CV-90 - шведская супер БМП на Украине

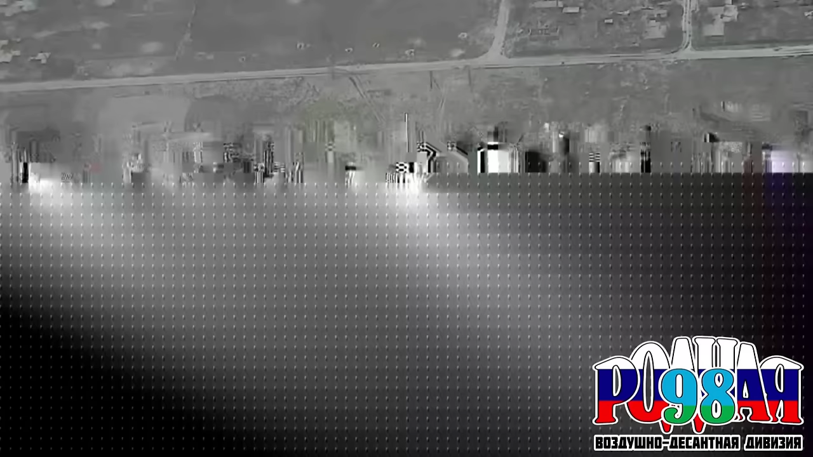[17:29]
Еще одна CV-9040C, обнаруженная российским беспилотником при движении по проселочной дороге, замаскировалась в лесополосе, и она была уничтожена ударом высокоточного боеприпаса, после чего произошло возгорание боекомплекта и топлива.